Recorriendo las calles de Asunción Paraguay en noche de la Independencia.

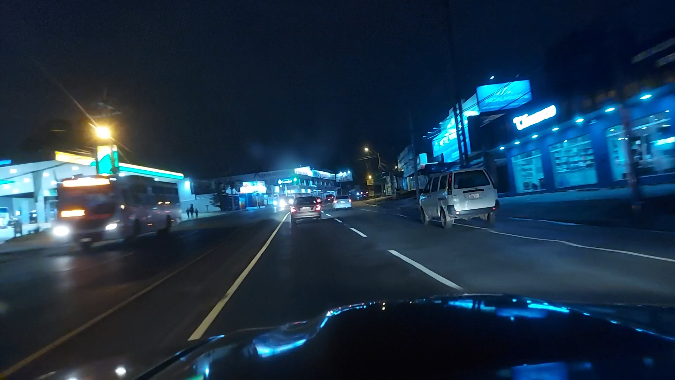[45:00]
Pero la única diferencia es que hacia la izquierda está Fernando de la Mora y hacia la derecha está Villa Elisa. ¿Desde acá?
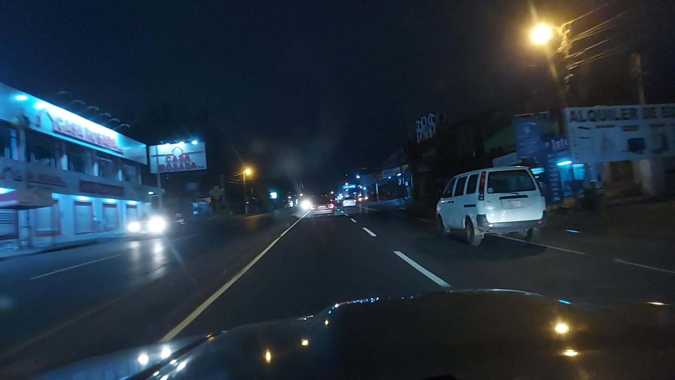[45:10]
No creo. Desde ahí, ¿cómo se llama? Esa calle después Real. No recuerdo. Sabalacué, pero bajando tiene sí. Otro nombre. Es Sabalacué y ahí pasando hacia allá de Villa Elisa. O sea, ya es Villa Elisa. Desde acá hacia allá de Villa Elisa. Ah, mira, eso por es. Por acá, que... mira. Sí. Por acá ya hacia allá Villa Elisa. Villa Elisa. Sí. Ah, mira.
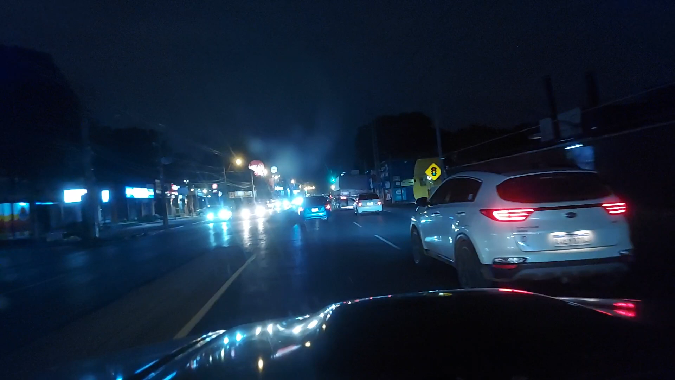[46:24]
Ese ya lo he mostrado y de noche muy oscuro. Ah, eso no, sí. No es lindo, no hay nada que mostrar ahí. De noche no he mostrado, de día, pero yo sé que es muy oscuro, sí. No hay nada. Y por acá sí. Nos podemos ir por 11 de septiembre, sí, ahí sí hay luz, hay movimiento, hay negocios, todo. Y compartiendo con todos acá.
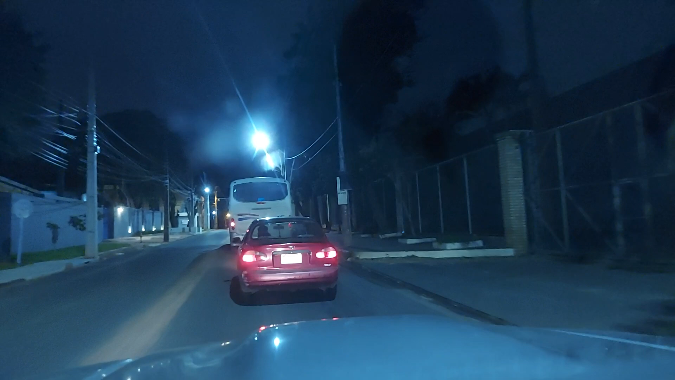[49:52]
No es por silencioso, porque tenga uno miedo, por ahí no pasa nada, pero mejor mostramos todo Sabalacué por acá, hasta 11 de septiembre. Y en 11 de septiembre estaremos yendo hacia San Lorenzo. Estamos pasando por la Medalla Milagrosa.
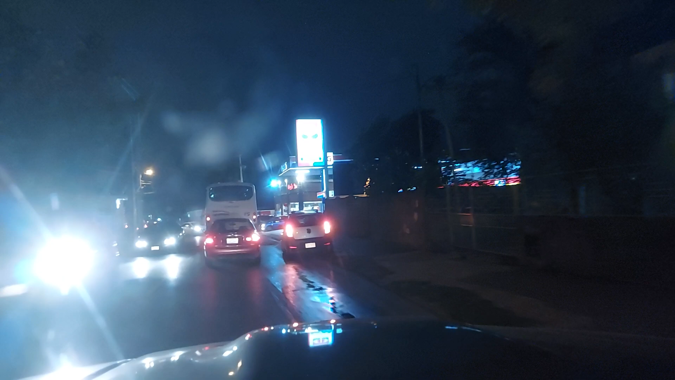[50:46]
O sea, ahí donde está el negocio del diario La Nación.
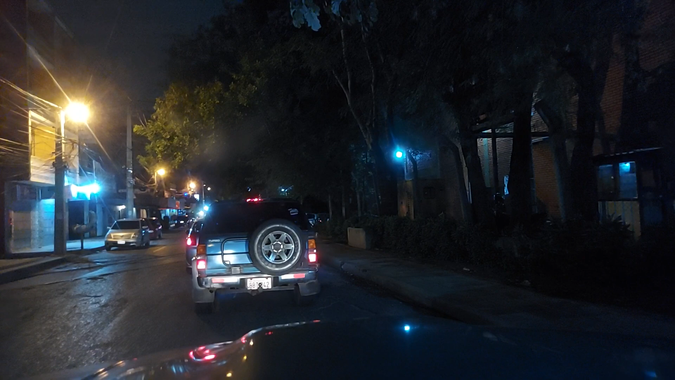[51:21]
Acá mismo era la tabacalera. ¿La Nación es de Cartes? Sí, compró. Antes era de Domínguez Díaz, el presidente de Olimpia.
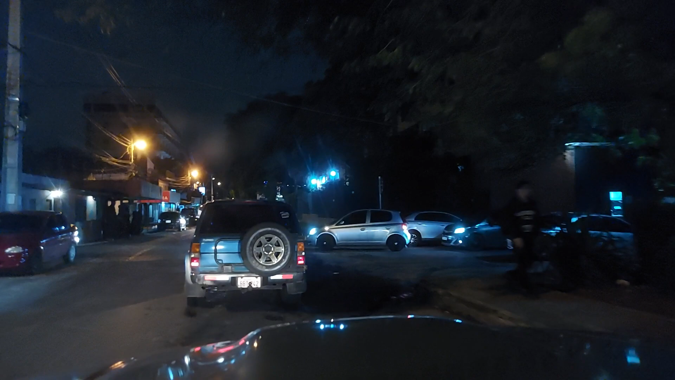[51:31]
Él fue el que más alegría le dio a Olimpia. Mucha plata invertida. Acá está La Nación, Iván.
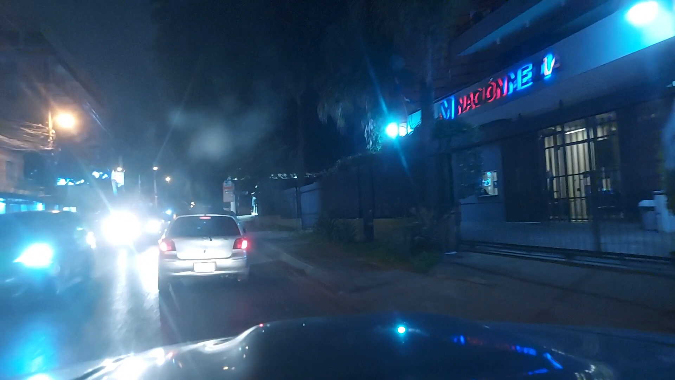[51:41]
Yo creo que allá está la tabacalera. ¿Dónde? Donde me dijiste. Porque esta es una fábrica grande también.
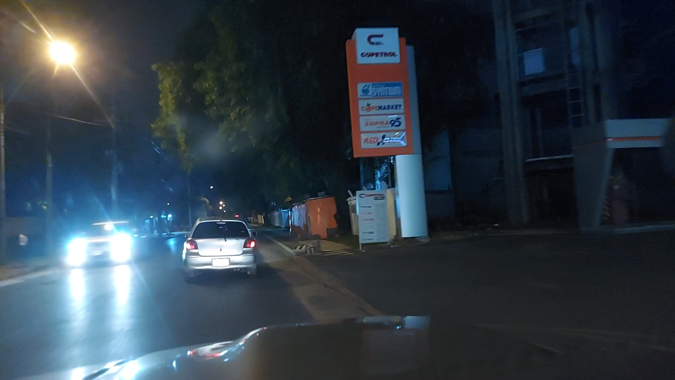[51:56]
No sé, pero es allá.
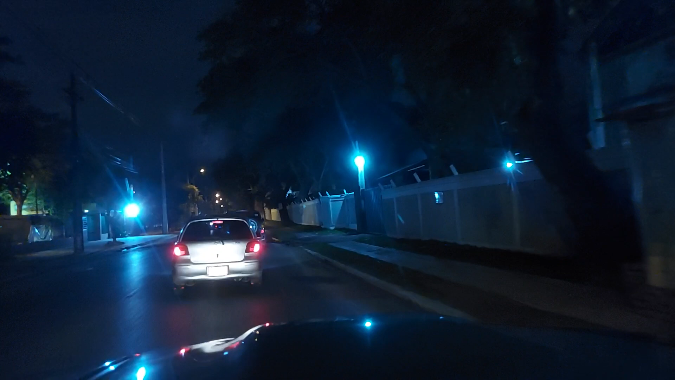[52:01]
Ah, acá es la cooperativa, la Medalla Milagrosa. Sí. No, allá. Ah, no, allá. Este. Sí. Creo que antes vos me traías a mí la piscina ahí. Sí.
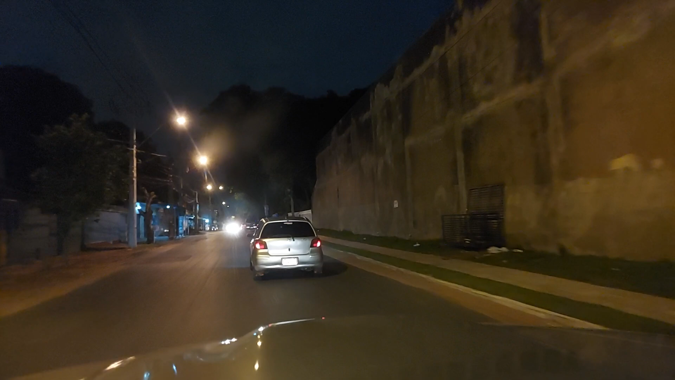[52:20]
Estancia La Gringa, Estancia. Ese creo que. Parece, sí. Y es que acá hay terreno muy grandes. Muy grandes hay terrenos.
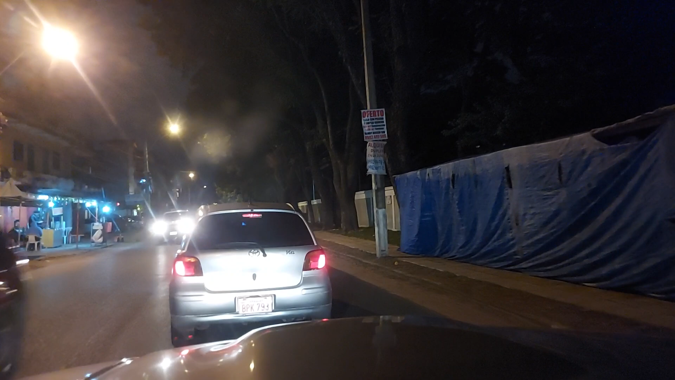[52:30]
Este, por ejemplo, es algo grande. Que no sé qué será. No sé. Yo acá he venido a comprar carbón por ¿De bultos. dónde? Creo que acá, no sé. No, más allá.
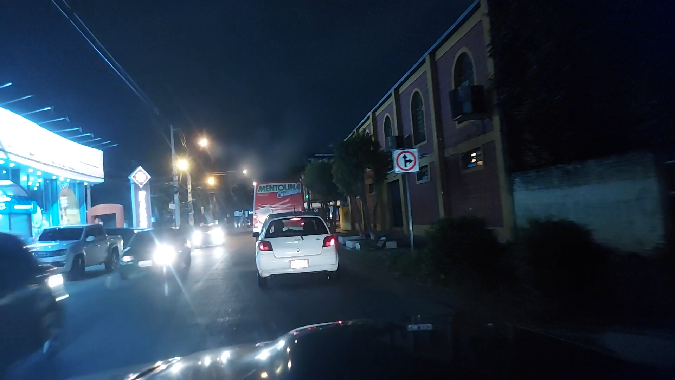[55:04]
¿Te ha mostrado? Yo pensé que era acá. No, este es Farma total. Estaba convencido, pasando por Sabalacue, por Pitiantuta. No, 11 de septiembre. No, ahí es Pitiantuta y 11 de septiembre. Ah, acá es grande también esta farmacia. Este no es de Cartes también.
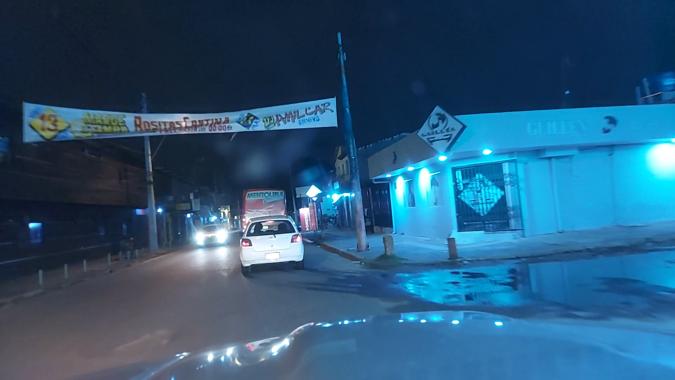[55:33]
Punto Farma no. Ah. Farma Center no más de carne. Ah. ¿Qué pasó?